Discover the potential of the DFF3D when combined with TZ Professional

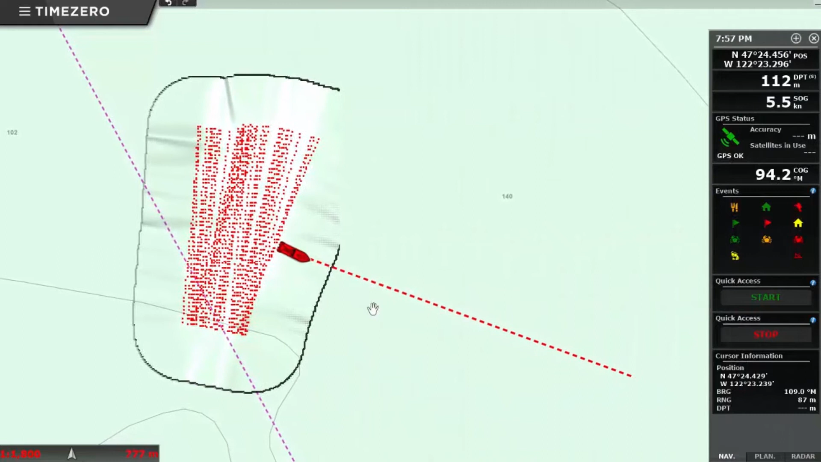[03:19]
On screen: depth 112 m, speed 5.5 kn
So you're not just getting a small dot of depth data,
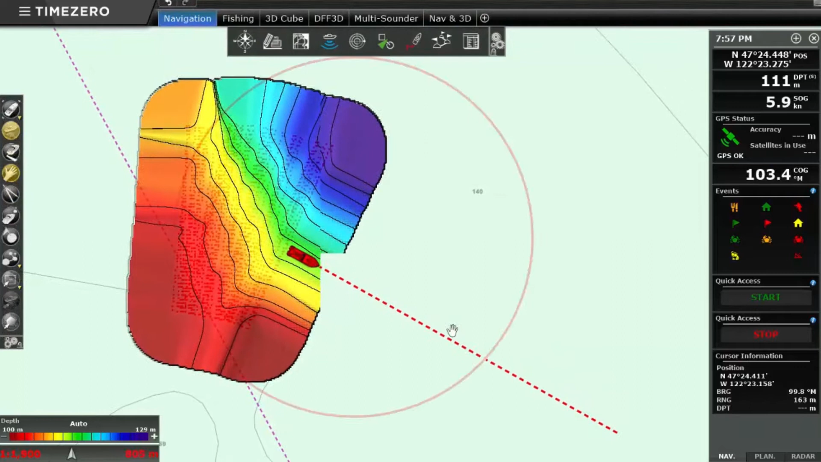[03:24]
On screen: depth 111 m
you're getting a wide-angle presentation of depth data, and the resolution is far,
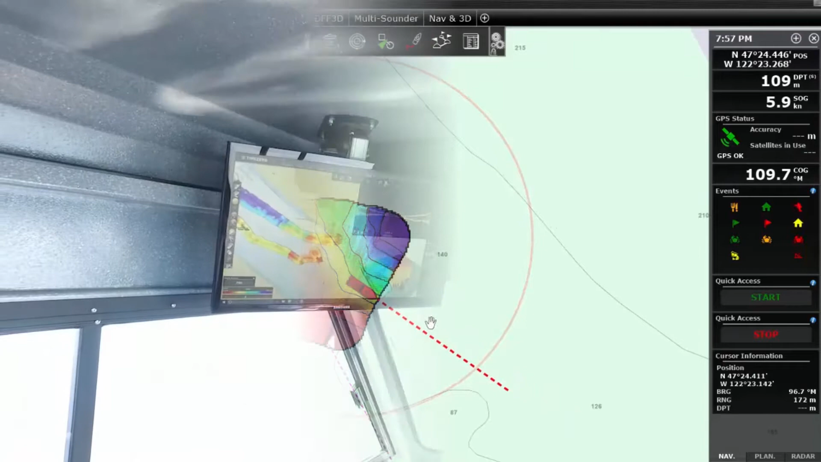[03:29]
On screen: depth 109 m
far higher than any echo sounder can generate. For more information on the DFF3D, visit FarunaUSA.com.